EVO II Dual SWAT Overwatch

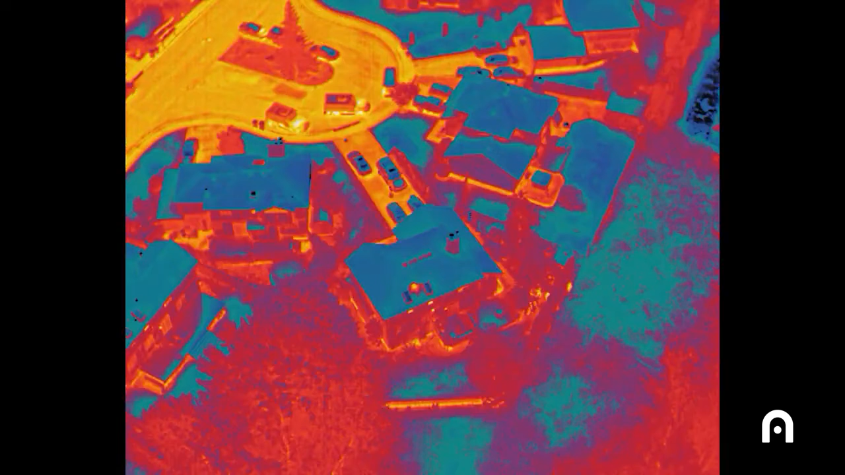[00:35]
A lot of the warrants that we serve for SWAT are early morning so it's usually dark outside so
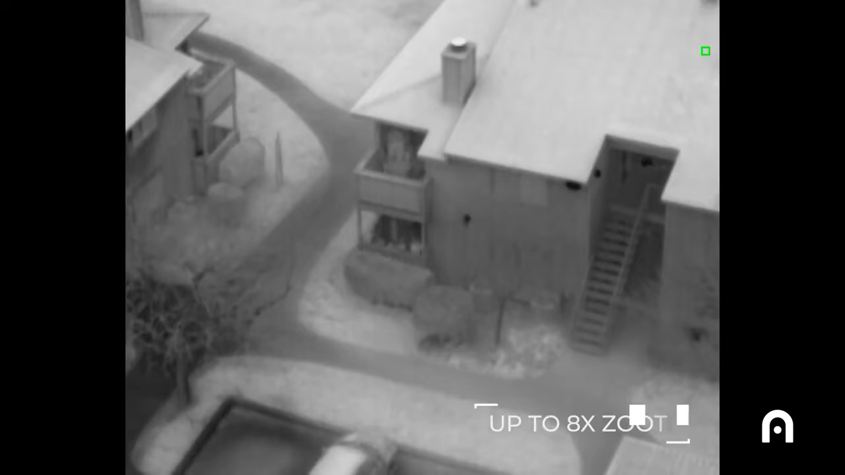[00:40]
the ability to give the command post real-time information about what's going on in the ground during darkness requires a good thermal camera.